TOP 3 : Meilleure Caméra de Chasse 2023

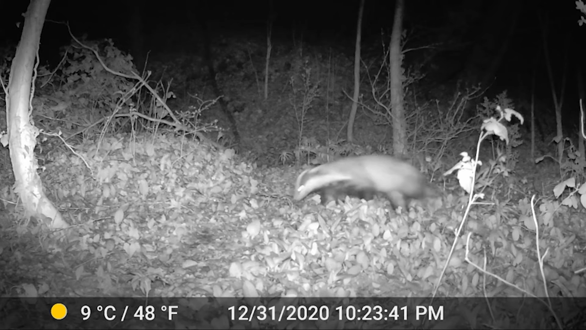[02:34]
Gros plus sur ce modèle, ça va être la distance de la vision nocturne jusqu'à 30 mètres, soit 10 de plus que la précédente. C'est un point important à ne pas négliger pour quelques euros de plus. Meilleure qualité d'image, plus grande distance et meilleure vitesse de déclenchement.
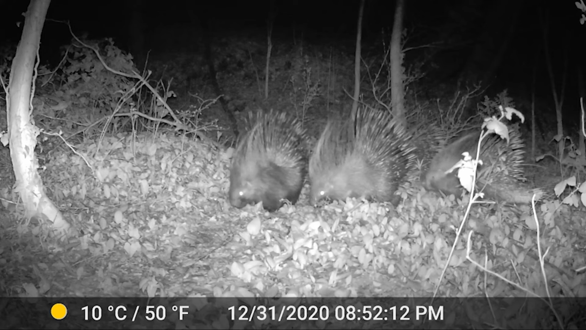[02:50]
Le seul bémol qui a effectivement l'inconvénient, ce serait la durée de vie de la batterie qui est limitée. Beaucoup d'utilisateurs s'en plaignent. C'est un point à retenir. En tout cas, ce produit-là sur Amazon, il a une note de 4,3 sur 5 avec plus de 850 évaluations clients et c'est le deuxième lien.